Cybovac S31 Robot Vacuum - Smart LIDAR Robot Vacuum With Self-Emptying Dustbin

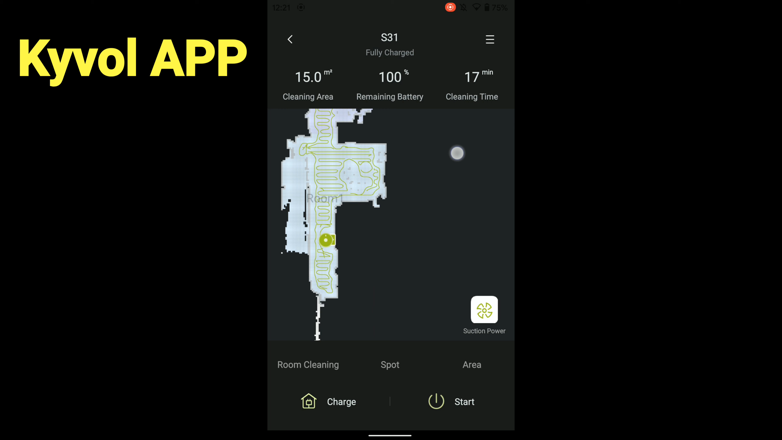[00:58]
It's important to use the Kaibo app to unlock the full potential of this robot.
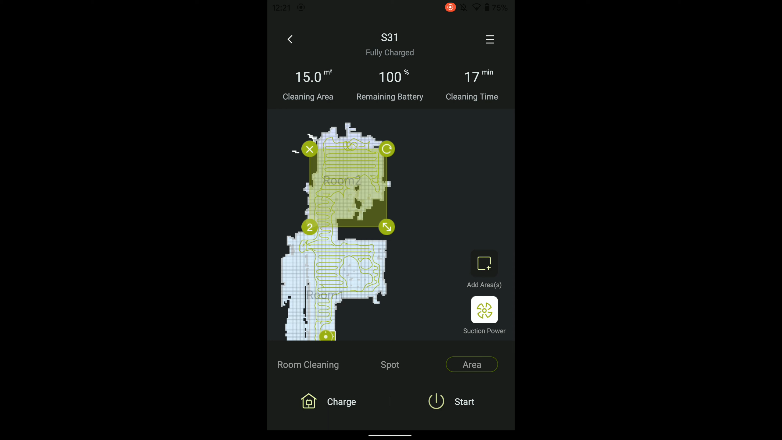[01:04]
In the app, we can see the processed floor plan information and the previous cleaning route. We can set up area cleaning and spot cleaning quickly on the main page. S31 will go to the location and do cleaning inside the boundary.
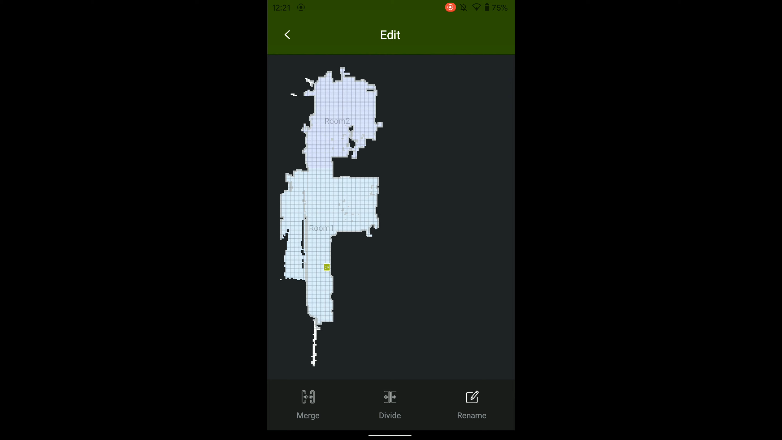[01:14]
Another handy feature is the room cleaning.